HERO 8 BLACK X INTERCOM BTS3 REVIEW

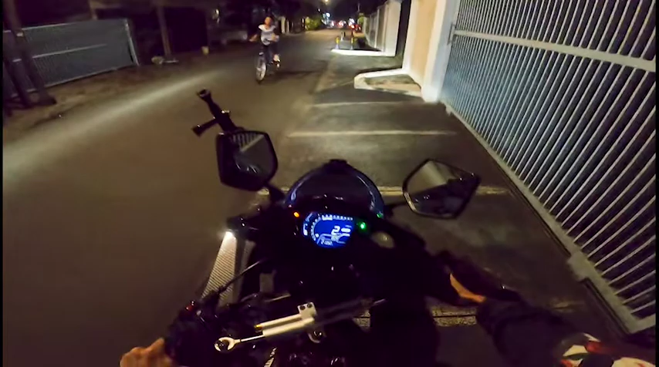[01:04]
Kita ganti ke mode yang paling pelan. Kita pakai spion aja. Karena kita malam-malam ya. Nyalip-nyalip dikit. Panasin dulu dikit. Ini engine gua nyala sih.